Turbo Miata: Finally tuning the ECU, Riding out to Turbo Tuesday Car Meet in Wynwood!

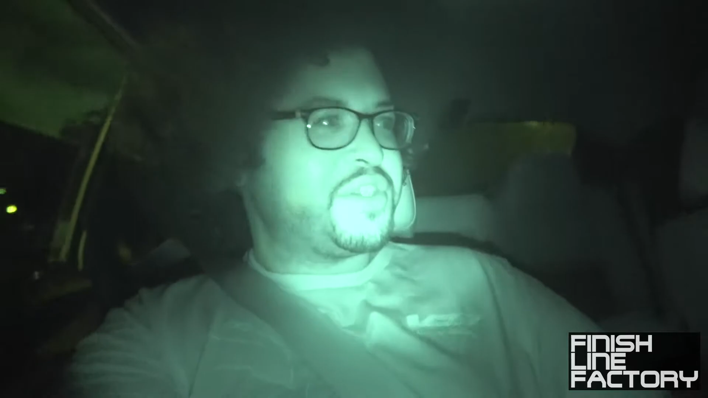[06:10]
We've got night vision turned on because it's kind of dark here. So, yeah, we're just stopping to get some gas real quick. And then we're going out to the car show over in Wynwood. You know, I was looking up. I couldn't find any car shows in Wynwood tonight.
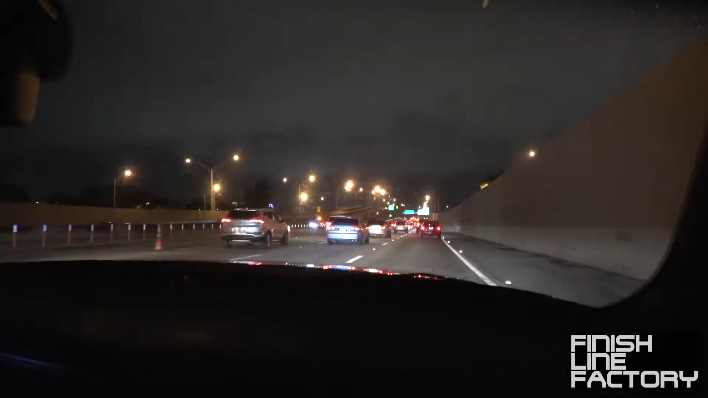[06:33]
Damn it. What a stupid Miami traffic. Here we are in...
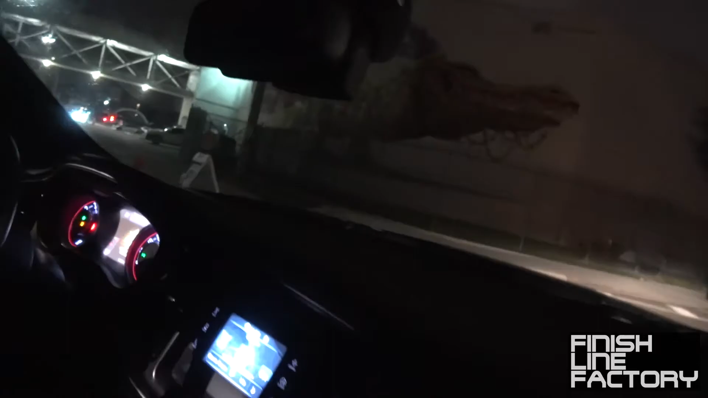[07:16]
Alright. Doesn't look like there's that many people left, but it's worth checking out, I suppose.
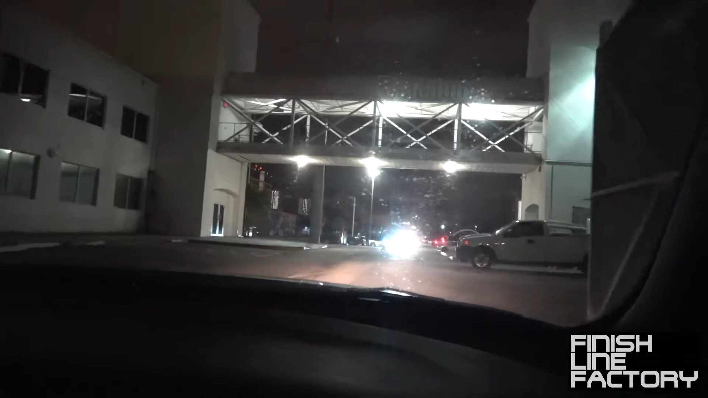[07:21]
And you got a skyline out here. There's Mario's Focus SD, I think.